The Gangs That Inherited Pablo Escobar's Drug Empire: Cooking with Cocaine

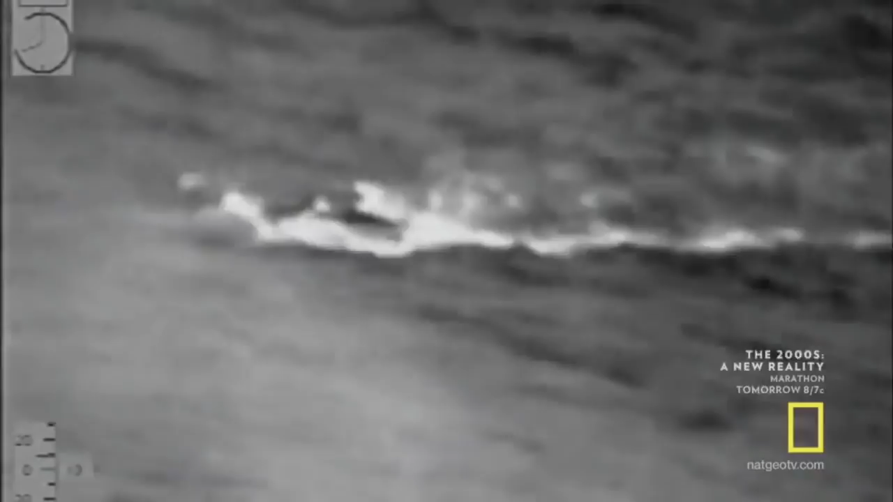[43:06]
For each sub caught, an unknown number escape unseen. How many?